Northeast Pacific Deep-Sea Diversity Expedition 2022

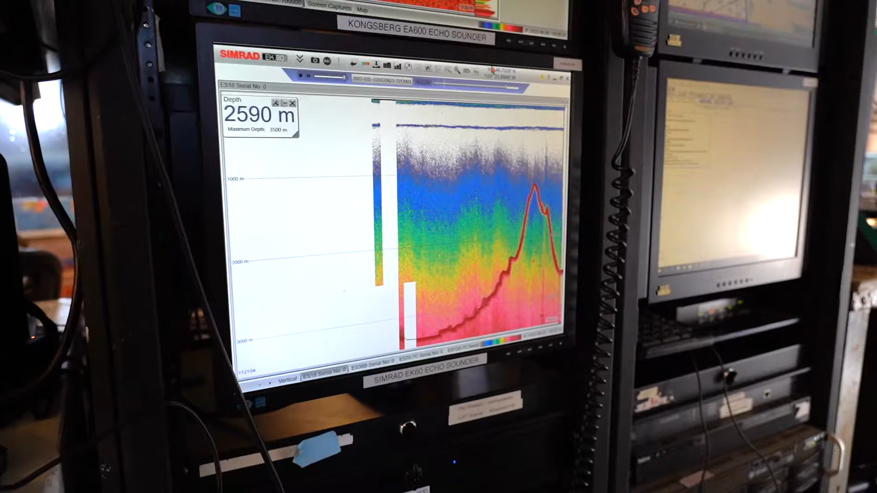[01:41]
On screen: depth 2590 m
Using the ship's echo sounder, we profiled and confirmed eight seamounts, four of which are newly discovered.
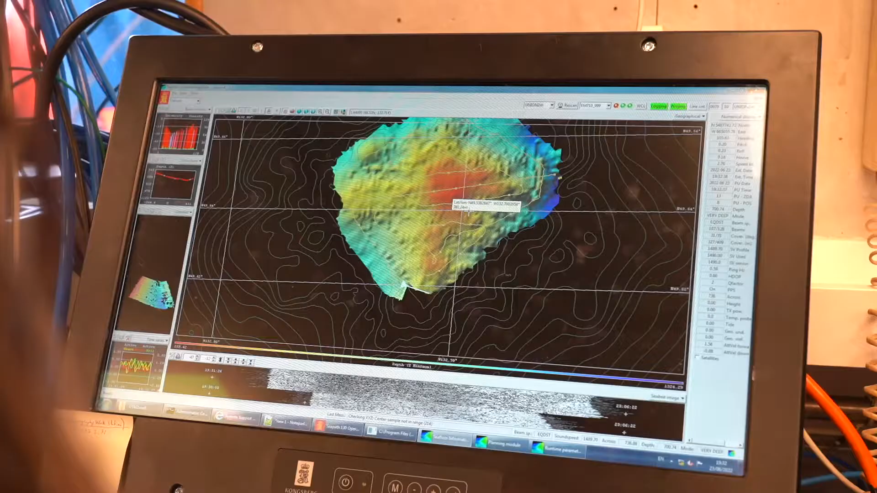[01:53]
including that of Union Seamount, the second tallest seamount in Canada which had been previously unmapped.